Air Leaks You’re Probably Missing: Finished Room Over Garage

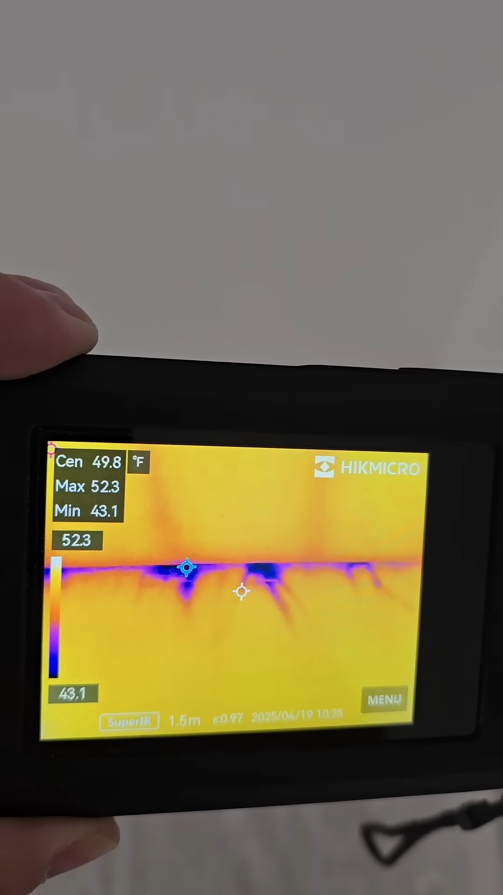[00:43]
On screen: spot 49.8°F
I have a blower door going. That is air leakage underneath that wall.
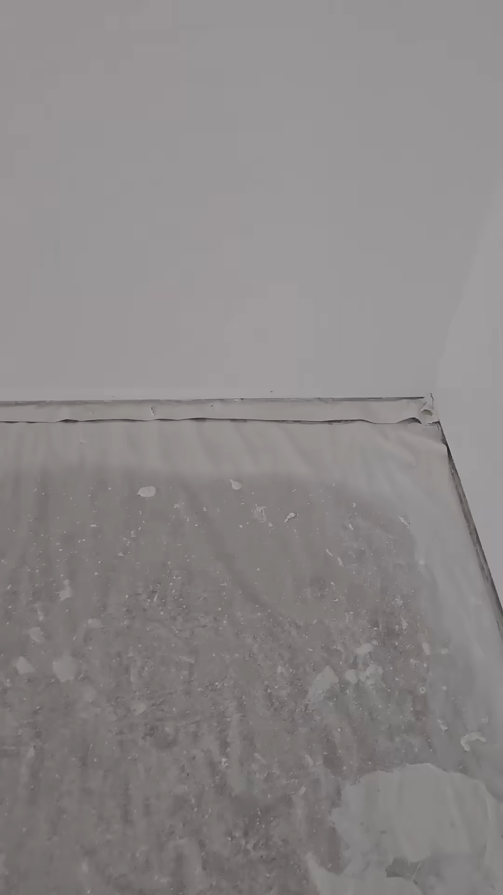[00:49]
This knee wall area. And it's not just there.
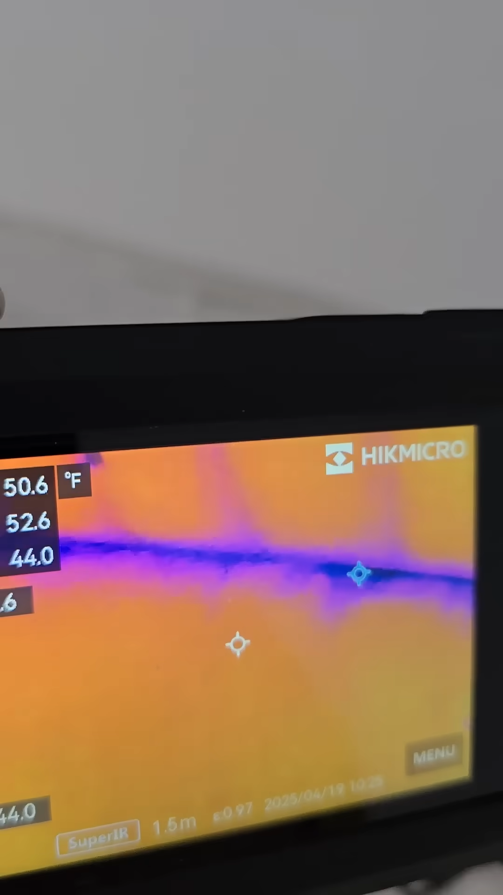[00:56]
I mean, we've got them all over the place there. That is one of the areas that you really need to pay attention to when you're working with these room over trusses.